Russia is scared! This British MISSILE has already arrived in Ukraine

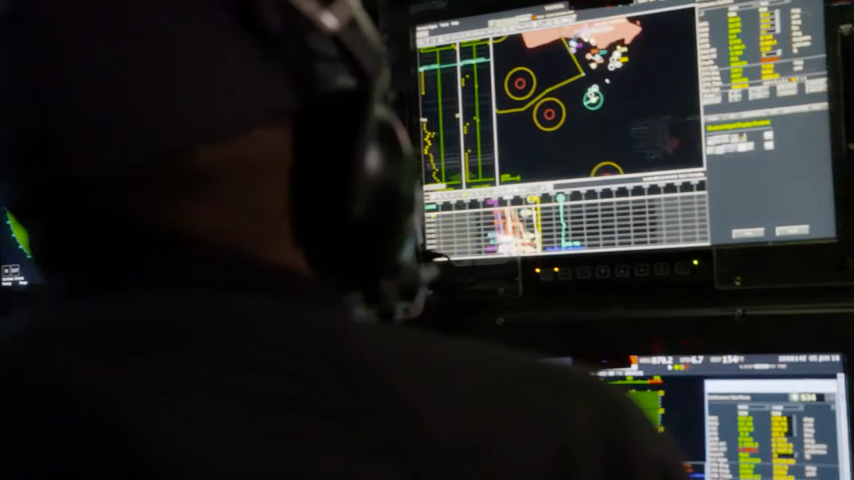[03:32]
Additionally, the missile continuously monitors the distance to land or water with its built-in altimeter, further enhancing its accuracy.
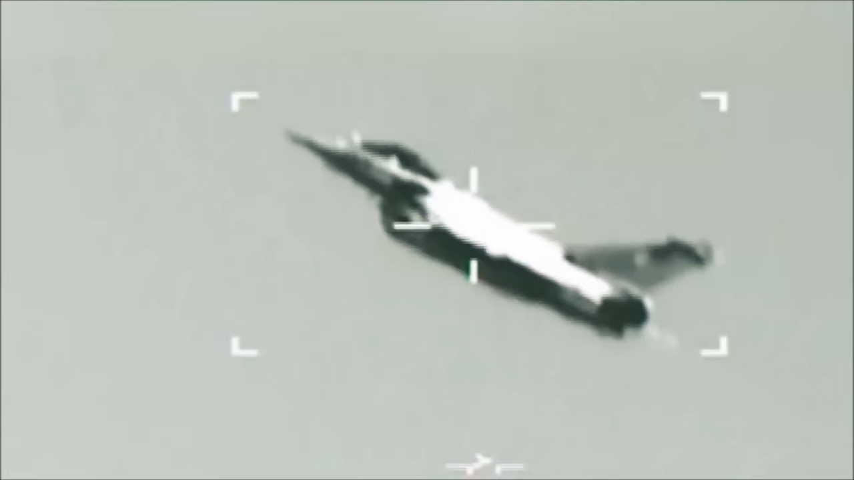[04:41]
Notably, storm shadow is an air-launched missile.
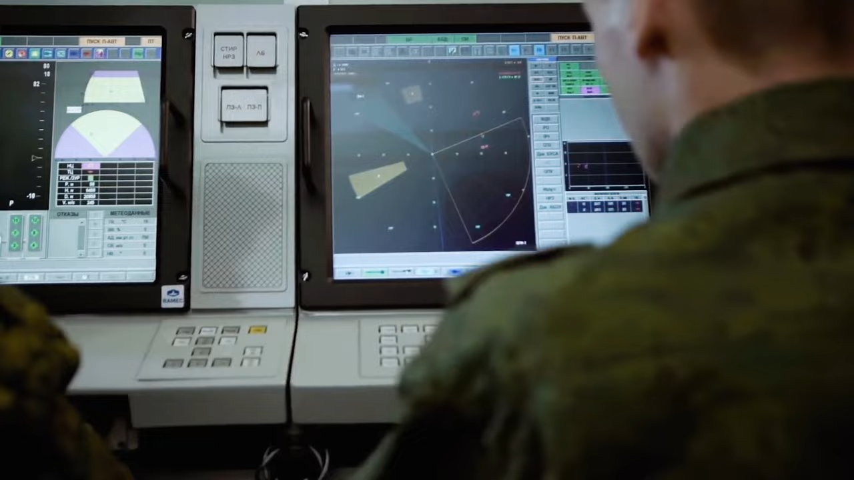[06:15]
The Russian military has access to the A-50 airborne radar, which is similar to the American Boeing E-3 Sentry AWACS.
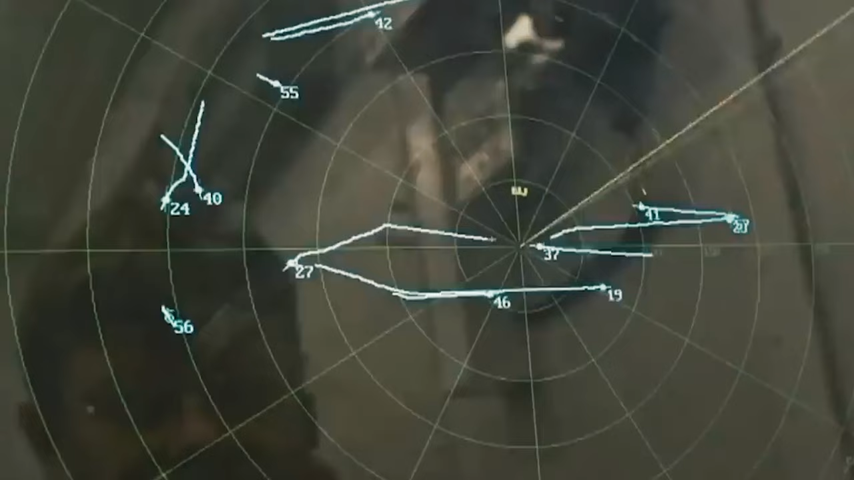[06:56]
radar systems, and administrative buildings of the occupiers.
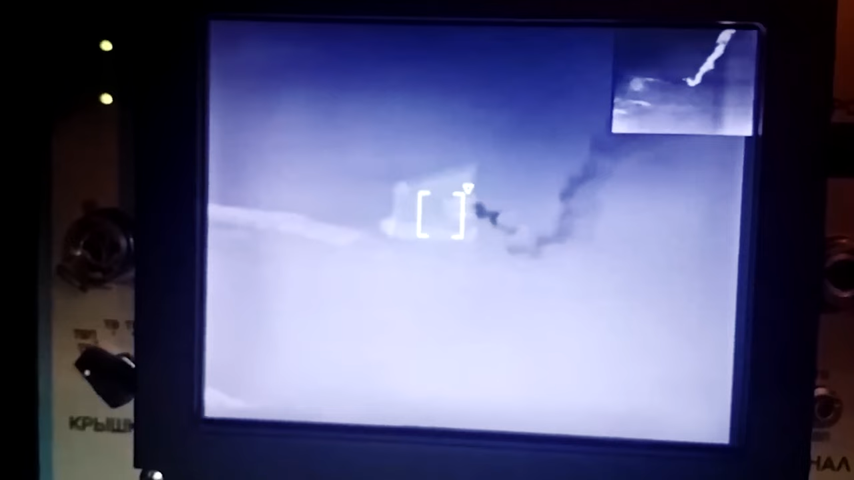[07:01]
Only one missile was probably intercepted.